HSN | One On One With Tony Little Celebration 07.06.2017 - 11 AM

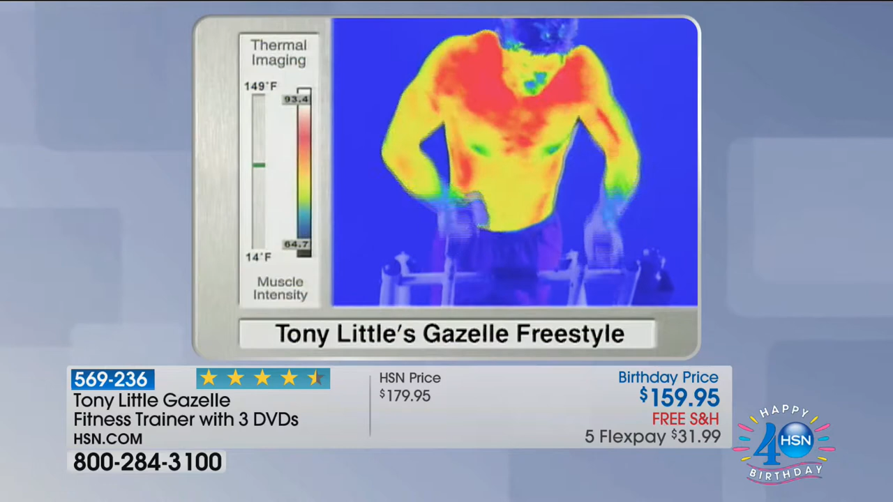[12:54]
even the love handles as you're doing it and you're working your wow that's how it's you're shredding and leaning out all over that's the big deal right there right that's the deal wow total body calorie burning that's what
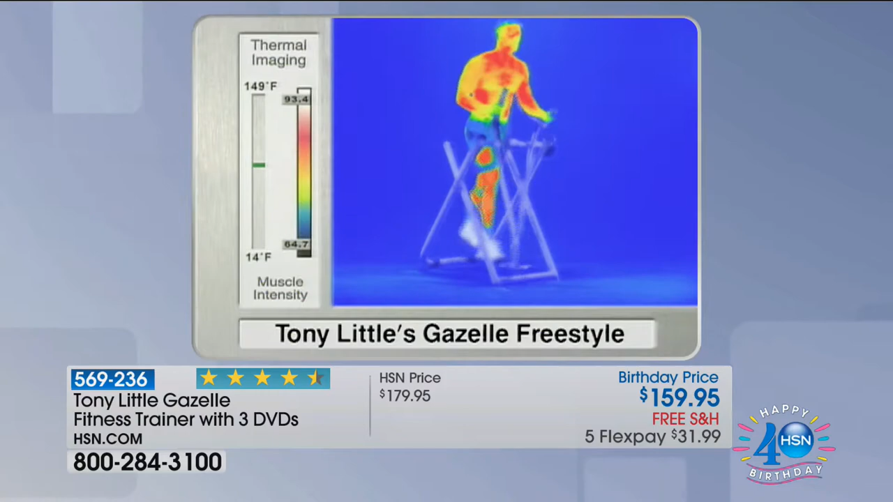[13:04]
you want to do now here if we come over here and we go to the um you know the couple
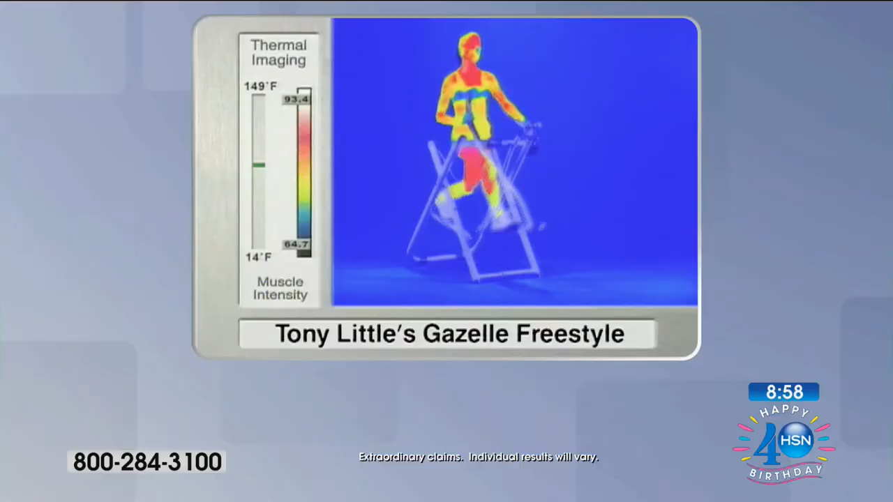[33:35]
is awesome watch it okay what this is is it's a medical camera that shows all the muscle groups that are working on a piece of equipment obviously this is whole body calorie burning
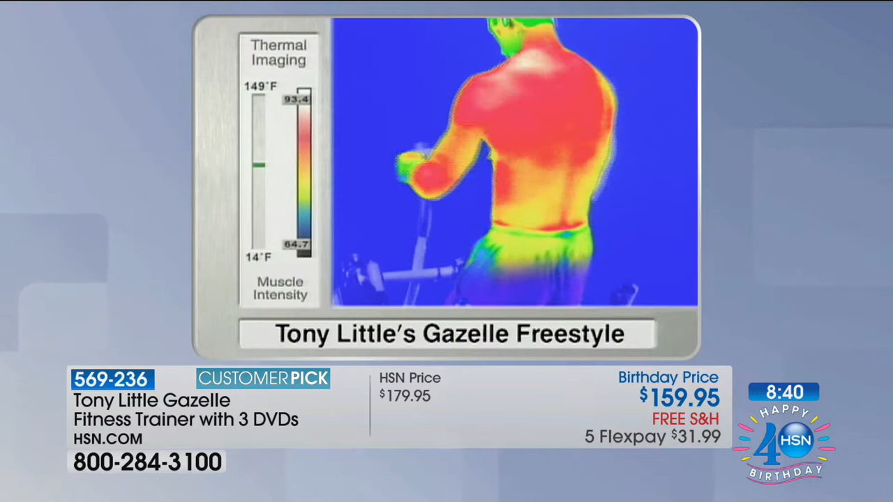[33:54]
whole body and big time i gotta tell you something and i mean this to all my heart and soul if you want great butt legs and love handles for the beach this is the machine all right guys this is the machine without any question in my mind that's the one but that shows you a little bit of it we also have a clip of a young lady doing all the exercises okay so if people can see the variety that they
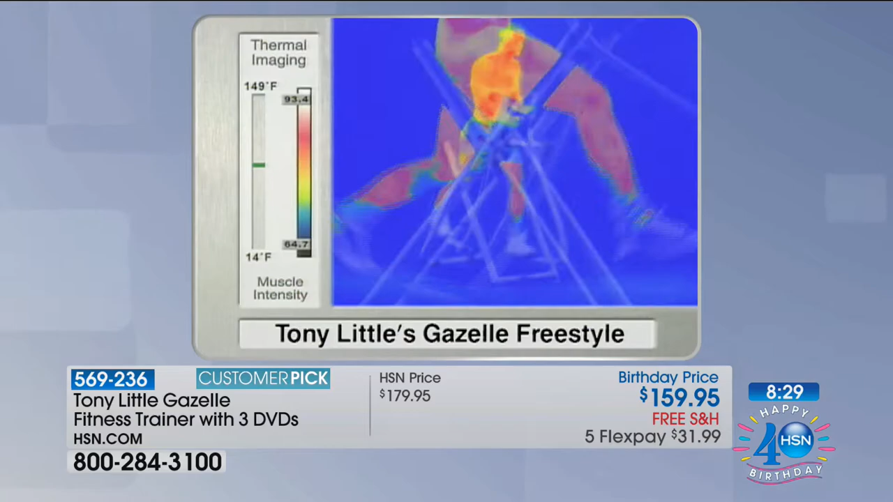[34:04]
get in the privacy of their own home so let's watch that as well so let's see this is donna right she's just walking you're walking in the pressure don't have to worry about the heat